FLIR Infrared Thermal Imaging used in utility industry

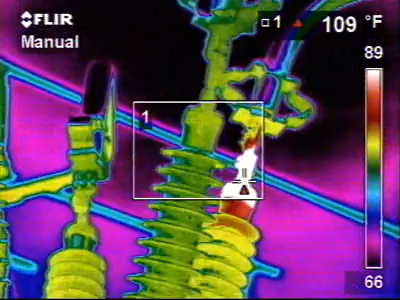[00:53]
We can capture thermal images with a lot of analysis tools to make the job of finding these problems very quick and easy.